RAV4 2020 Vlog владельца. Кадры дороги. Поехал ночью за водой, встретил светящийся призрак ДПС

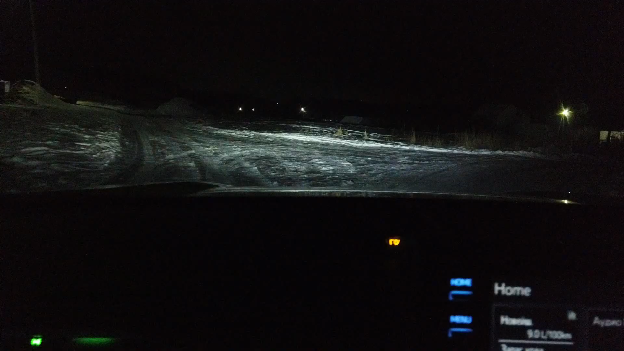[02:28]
А вот с этой горочки я в прошлый раз полетел все-таки. Ну, вниз ехал.
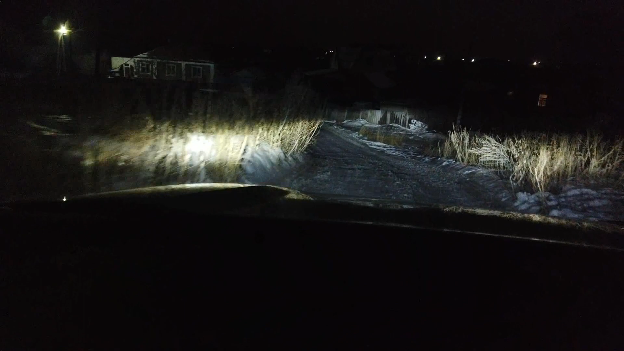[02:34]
Вниз, как я уже говорил, всегда опаснее, чем вверх. И на тормоз ее понесло.
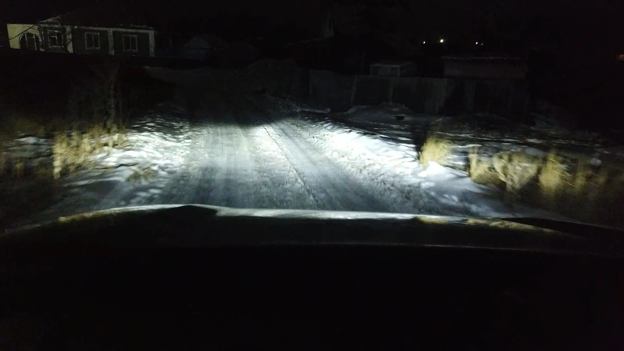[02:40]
Машина, ну, правда, недалеко и недолго здесь. Есть куда затормозить. Но все равно было ощущение такое непередаваемое. Если бы гора была длинная, то можно и убиться на ней.
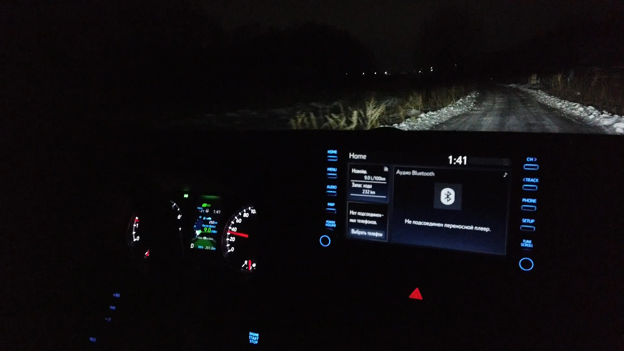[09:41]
Ну и если где-то вот снежок, ледок, когда бывает, то, конечно, на полном приводе повеселее.
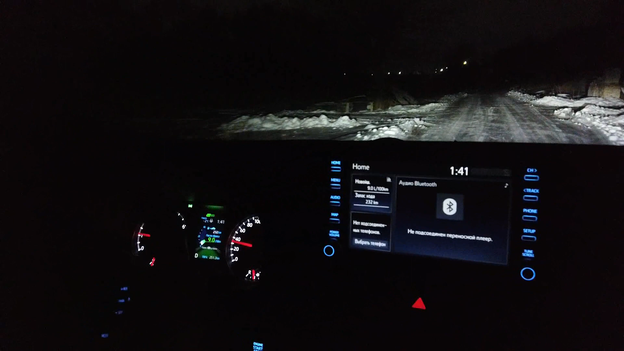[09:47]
Пару слов про эту панель приборную.
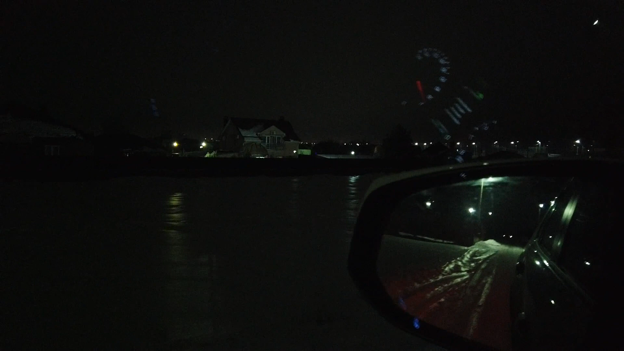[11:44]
Вот прожекторы отражаются. Сегодня шел дождь днем.
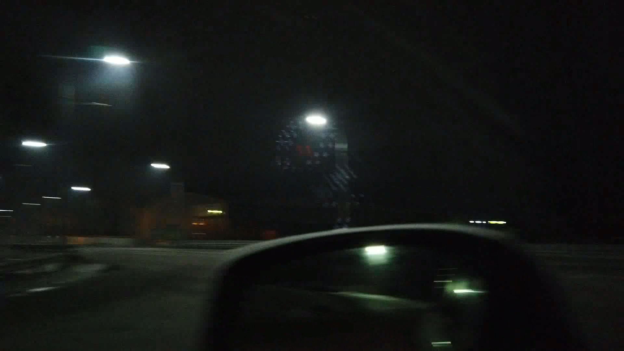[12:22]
Но сейчас трасса пустая, я думаю, что мы свободно выходим. Единственное, с таким загрузом, даже если он неплохо закреплен, все равно лучше вот эти крены на маленькой скорости проходить, потому что повалится груз. Все равно инерция есть у груза. Вот можно себя представлять Боингом на взлете. Вот низкий уровень жидкости омывателя бокового стекла.
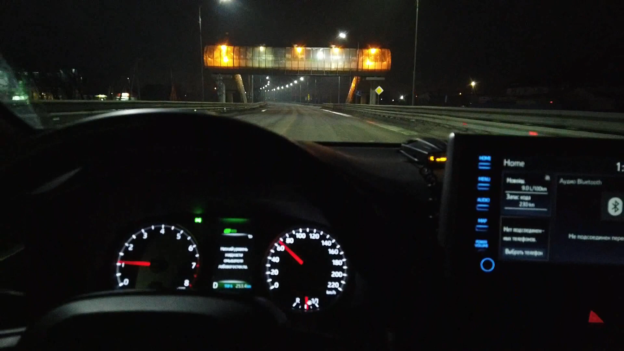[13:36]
Хочу пару слов сказать про вот эту потрясающую совершенно фигню. Вы видите, вот этот моргает, да? Сейчас сзади никого нету, я так вот приостановлюсь. Как вы думаете, что это? Это муляж полицейской машины.